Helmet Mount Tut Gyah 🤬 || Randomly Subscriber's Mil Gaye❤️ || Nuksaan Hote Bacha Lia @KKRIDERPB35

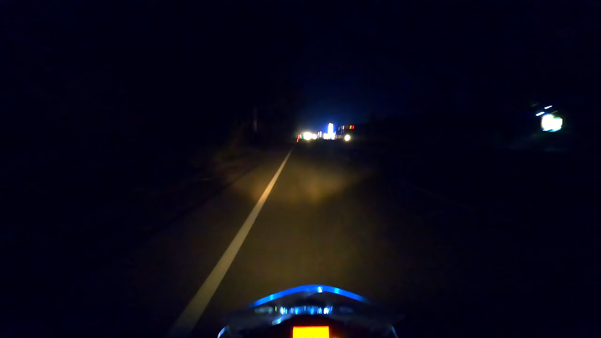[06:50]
मज़ा आया होगा तो कर देना गाइस लाइक और एक कमेंट कर देना प्यारा सा कि अगर कुछ इम्प्रूवमेंट वगैरह करने के लिए ज़रूरत है व्लॉग्स में तो ज़रूर करेंगे। और ये देखो गाइस डाउनटाउन नेशनल हाईवे 44 कन्याकुमारी जो हैगा।